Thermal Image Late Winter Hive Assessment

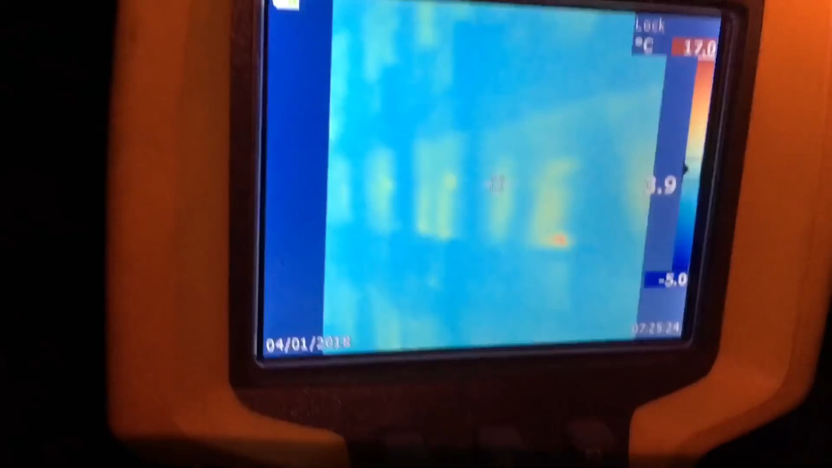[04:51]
On screen: scale top 17.0°C, scale bottom -5.0°C
pretty consistent on the heat signature is on these
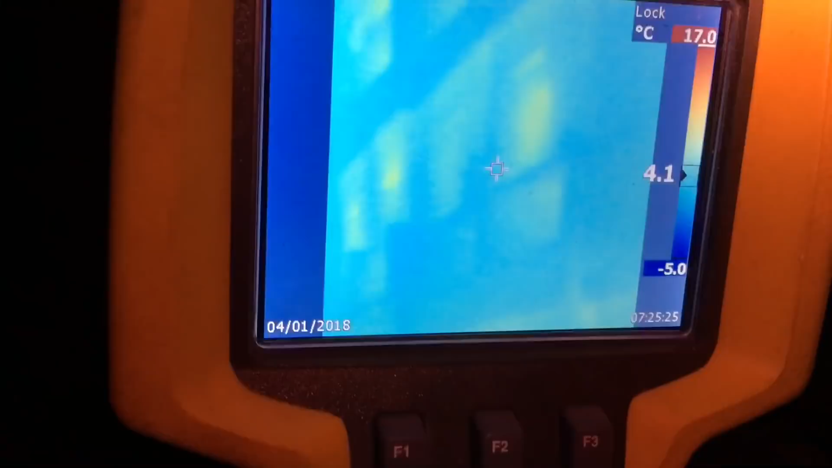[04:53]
On screen: scale top 17.0°C, scale bottom -5.0°C
hives I'm not counting too many dead ones here
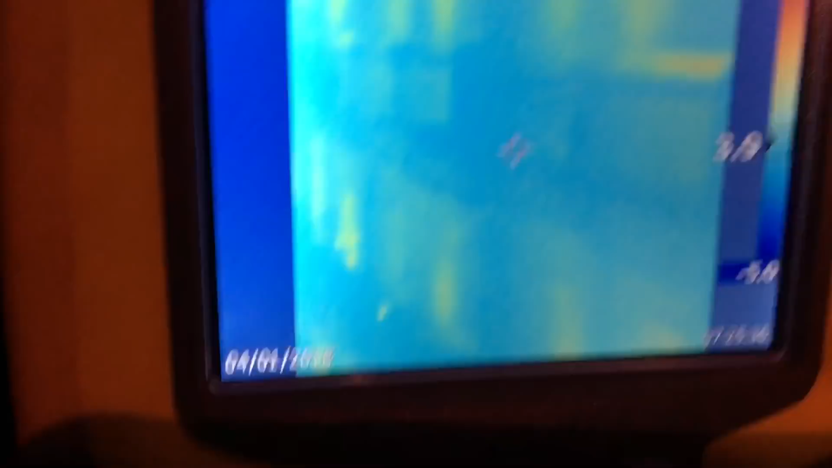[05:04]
you can probably you can pretty much make out what the hive looks like just by the heat signature giving off the cluster
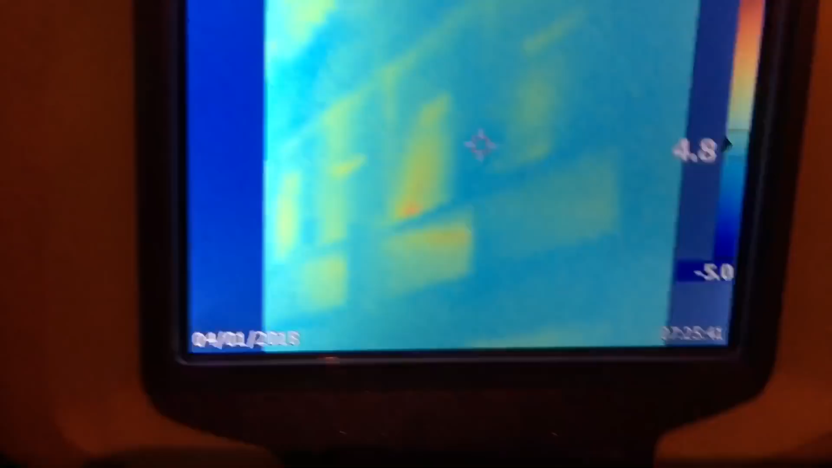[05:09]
the cluster which is quite encouraging
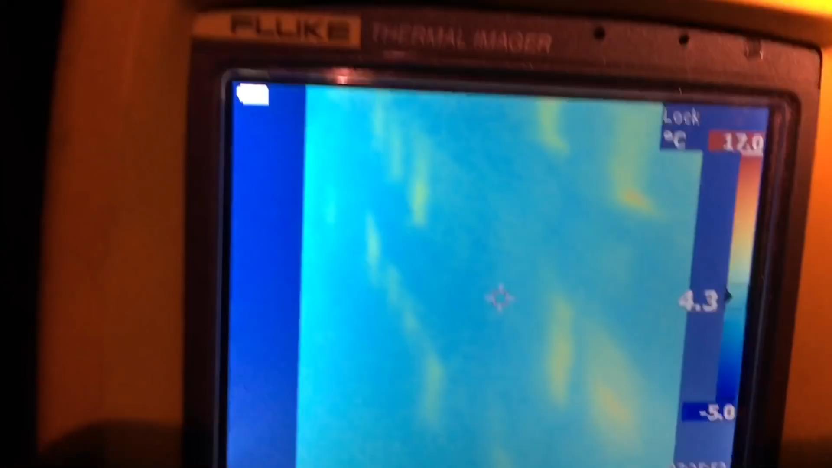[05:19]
On screen: scale top 12.0°C, scale bottom -5.0°C
dead one there dead one there there
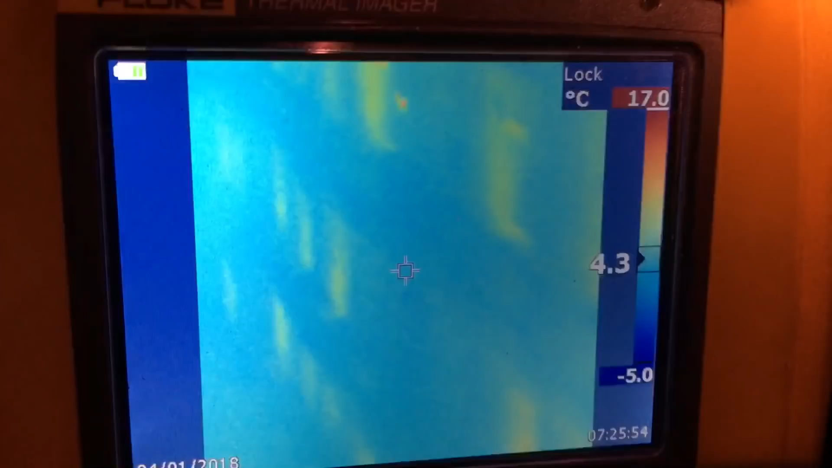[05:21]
On screen: scale top 17.0°C, scale bottom -5.0°C
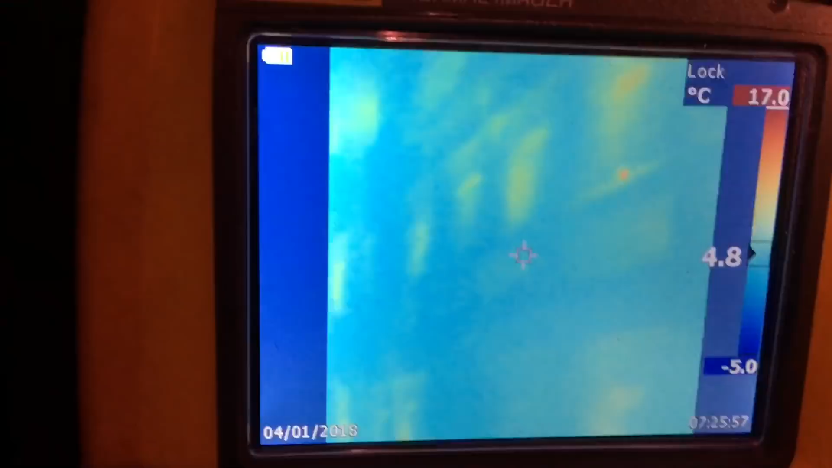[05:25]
On screen: scale top 17.0°C, scale bottom -5.0°C
dead one there dead one there these guys are looking alright
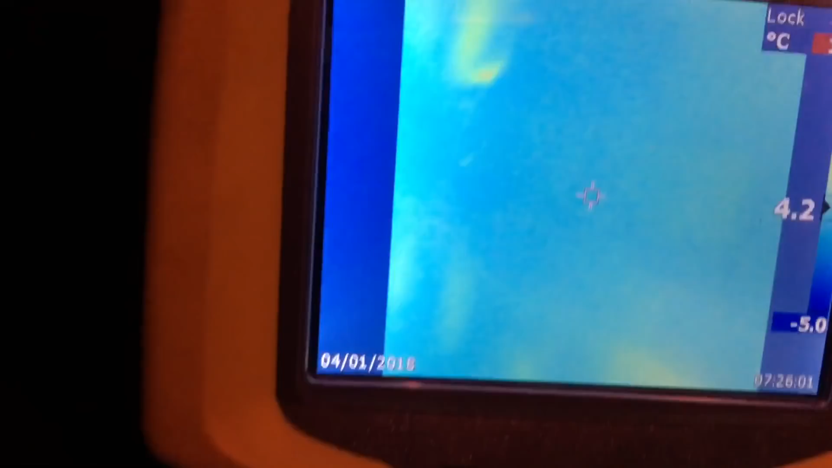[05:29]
On screen: scale bottom -5.0°C
so there's a dead one here
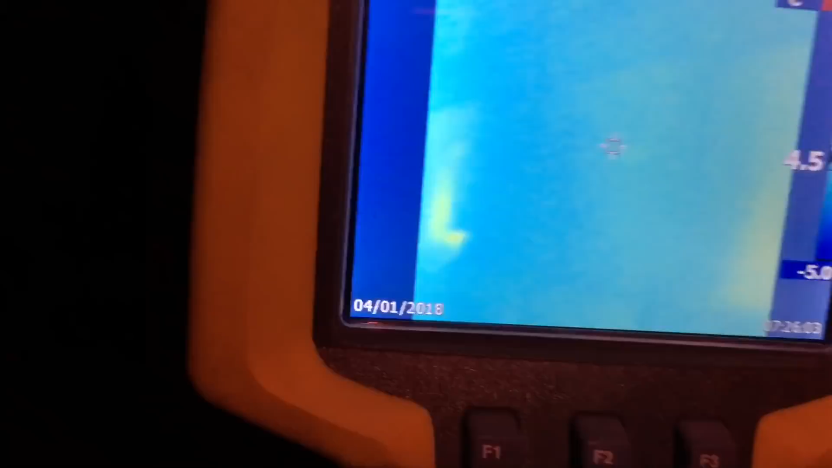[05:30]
well just
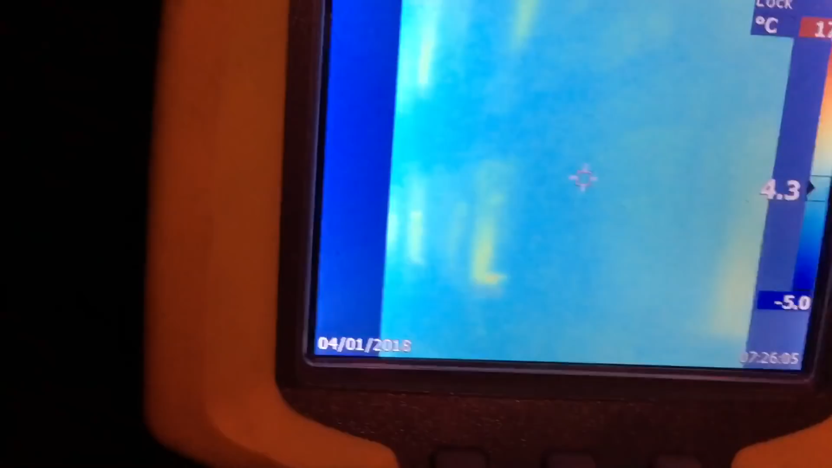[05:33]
On screen: scale bottom -5.0°C
very light probably a small cluster in there I'd count that
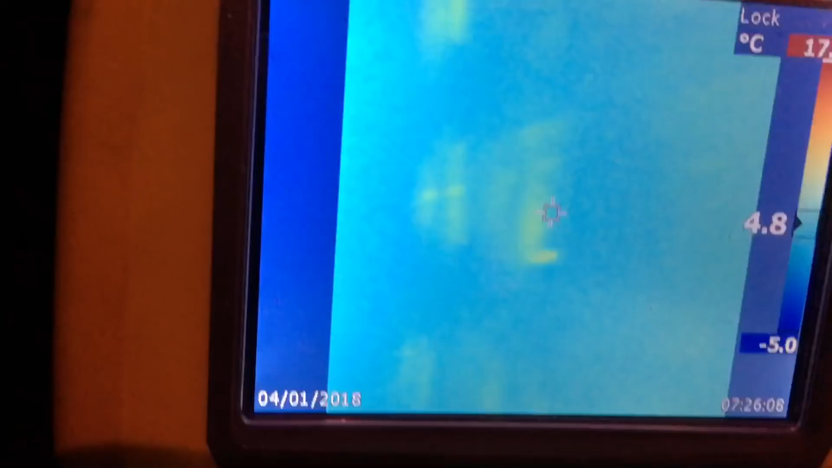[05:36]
On screen: scale bottom -5.0°C
as dead and back around the other aisle
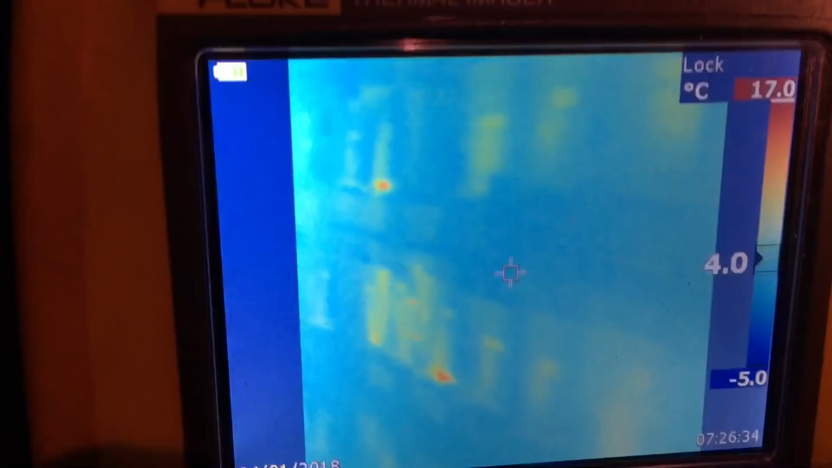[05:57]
On screen: scale top 17.0°C, scale bottom -5.0°C
both being exactly the same size but you can tell
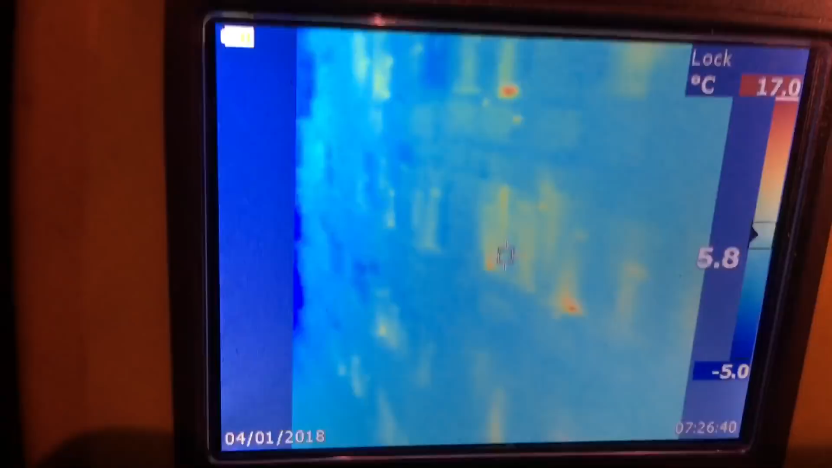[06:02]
On screen: scale top 17.0°C, scale bottom -5.0°C
the big ones because they just give off a tremendous amount of heat
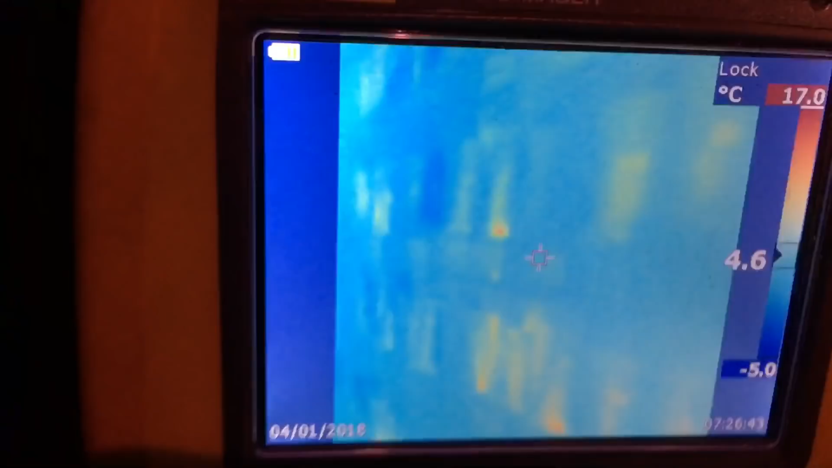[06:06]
On screen: spot 4.6°C, scale top 17.0°C, scale bottom -5.0°C
there's a dead one here see that blank spot there
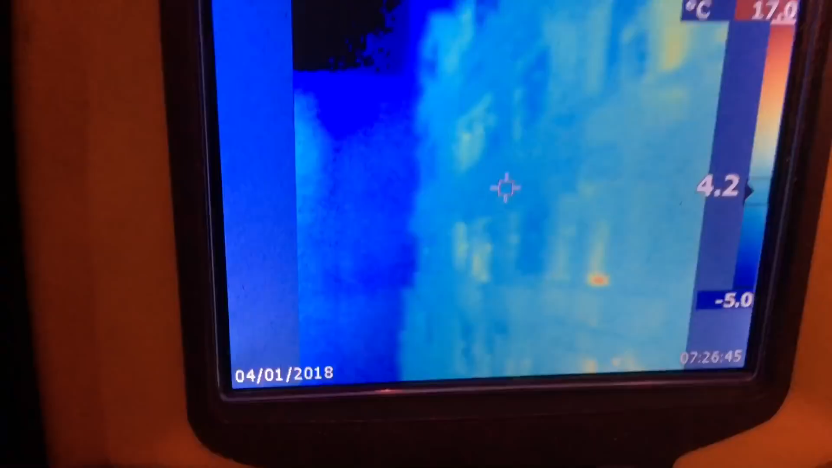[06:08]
On screen: scale top 17.0°C, scale bottom -5.0°C
blank spot there blank spot there
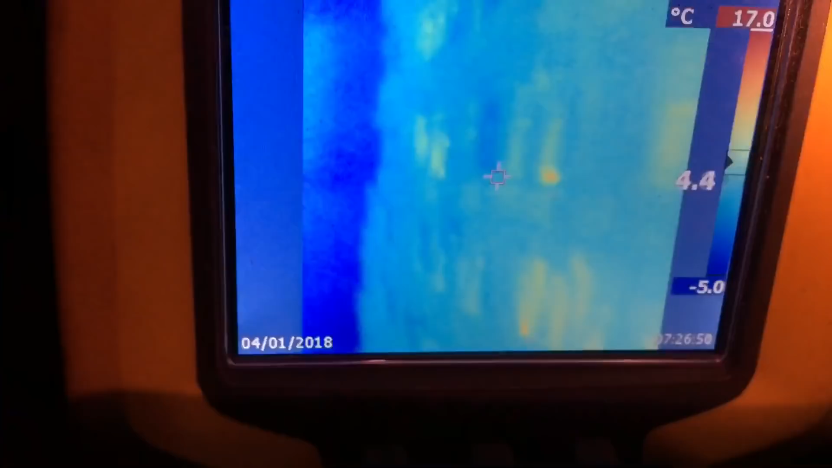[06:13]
On screen: scale top 17.0°C, scale bottom -5.0°C
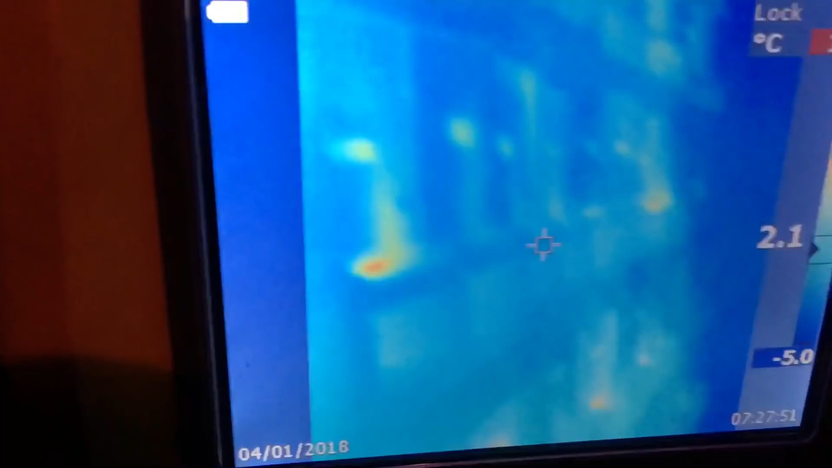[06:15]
On screen: scale bottom -5.0°C
I want to show you something
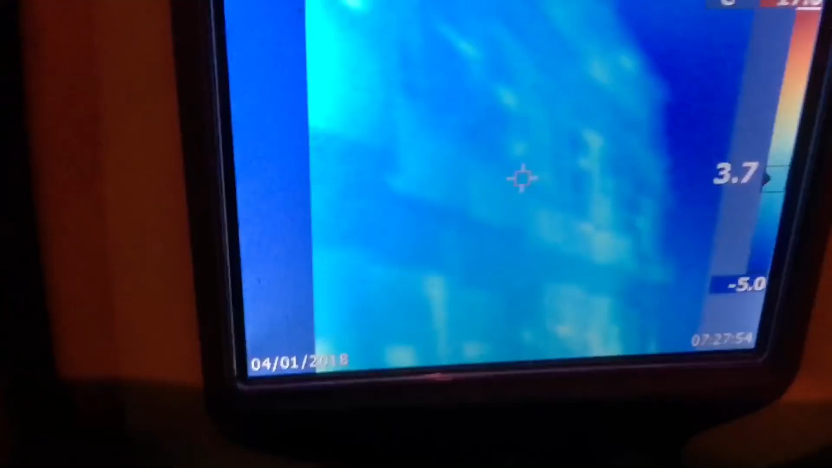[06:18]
that is a flaw with my wintering shed and as I walk closer to
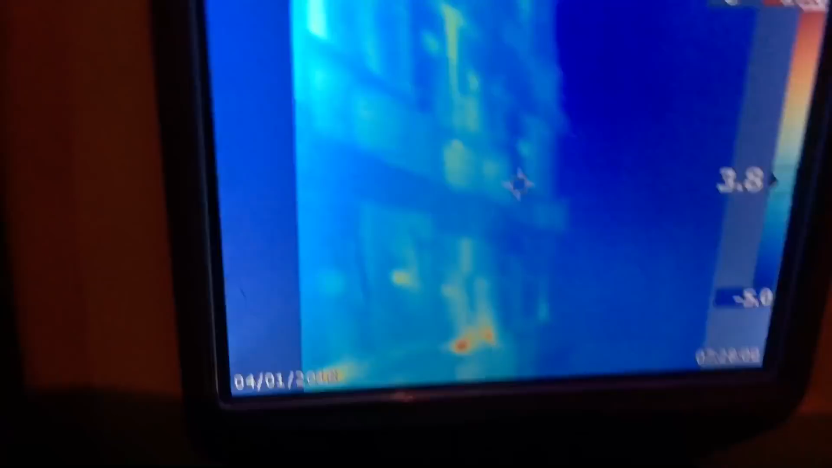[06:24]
the end of the row you're going to notice more of these